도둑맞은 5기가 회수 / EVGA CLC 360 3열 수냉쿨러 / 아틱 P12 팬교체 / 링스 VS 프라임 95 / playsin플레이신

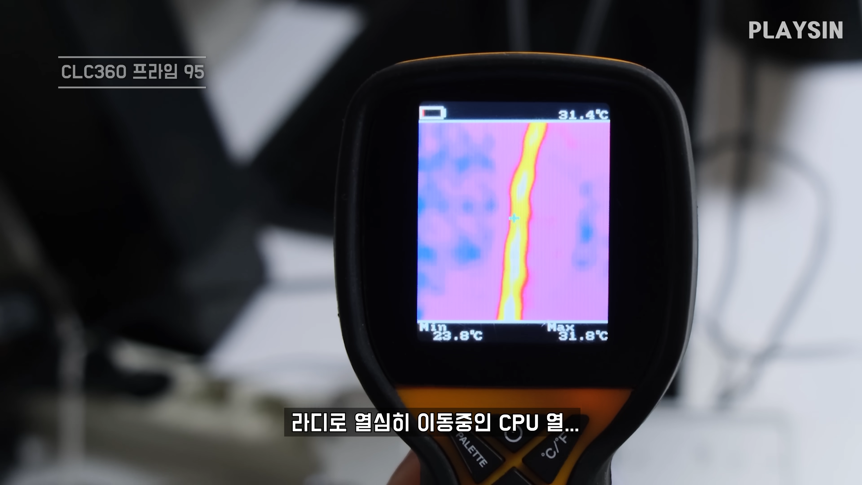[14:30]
On screen: max 31.8°C, min 23.8°C
우와우 와우 라디로 이동하는 거 보이시나요 north star 퐁스가 그냥 따끈따끈해요